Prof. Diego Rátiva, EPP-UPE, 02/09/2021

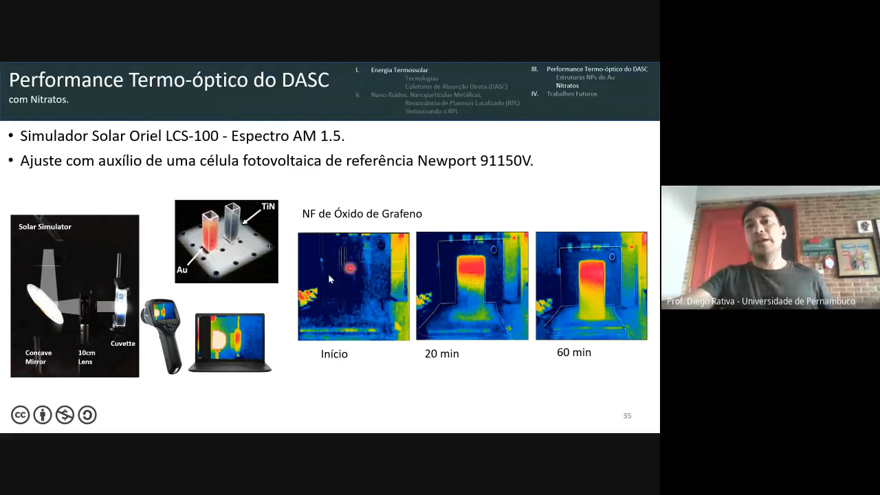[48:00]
antes de ser iluminado e você vê que atinge temperaturas fáceis de 60 graus quando iluminados com luz solar então aqui a gente utilizou